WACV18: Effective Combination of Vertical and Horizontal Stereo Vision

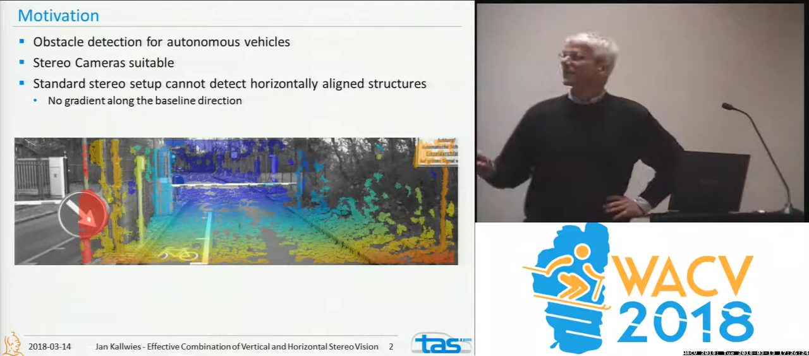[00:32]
like this boom barrier here, is almost invisible in horizontal stereo. So, the question is what to do? Well, you might add another camera.
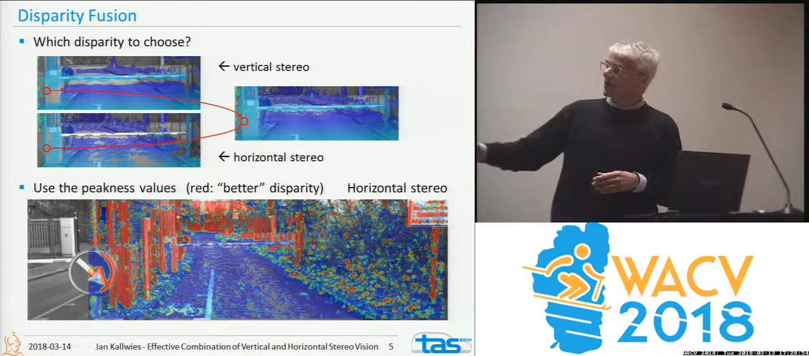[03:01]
So, the more red it is, the better these disparities can be computed. So, here you see all the vertical structures in the horizontal image are very well. And on the vertical stereo, the horizontal structures you can see very well.
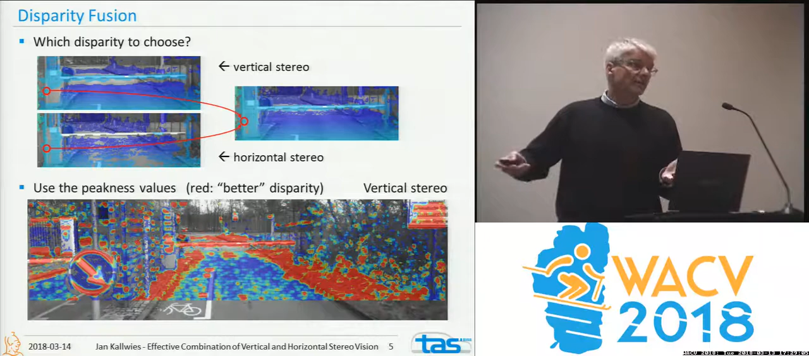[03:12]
So, now you can combine those two. And this is another way of looking at it. Here you see a point cloud of this horizontal camera pair, and you obviously don't see the boom here.
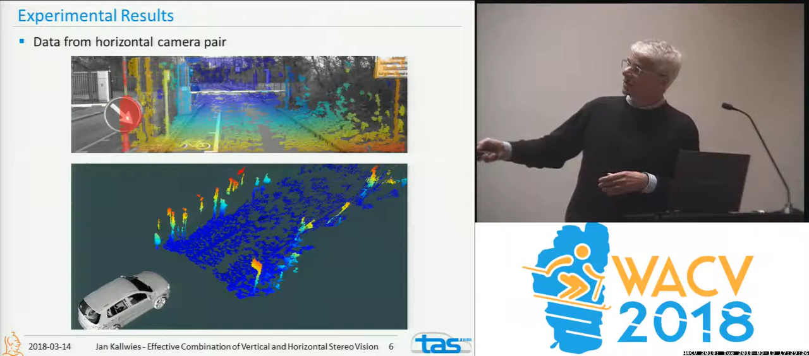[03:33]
While if in the vertical stereo, you see that boom barrier very well, but not the horizontal. So, these are the two, how they are combined, you know, how they are individually. You see the vertical structures very well in the horizontal, and the horizontal structures very well in the vertical camera pair.
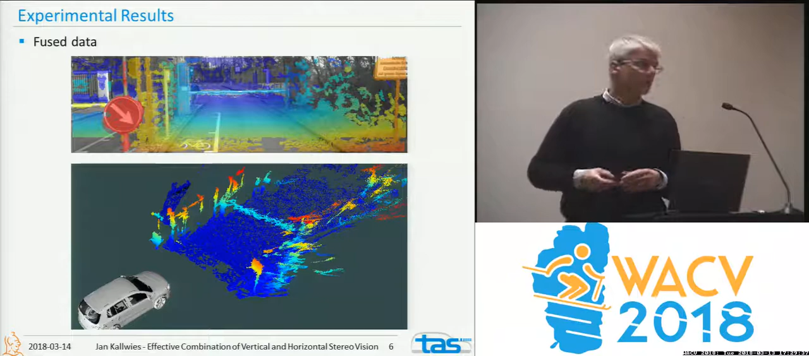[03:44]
And this is then how it looks when you fuse them both, so you basically have a nice fused image. That's it. See you at the poster. .